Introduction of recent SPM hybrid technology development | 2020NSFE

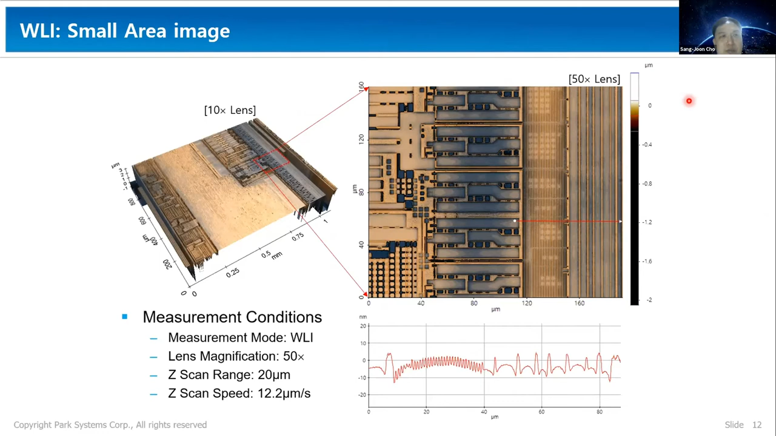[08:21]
Changing lens in WRI from 10x to 50x using motorized turret give us higher resolution images quickly. This is another very attractive applications of AFM and WRI hybrid system in various industries.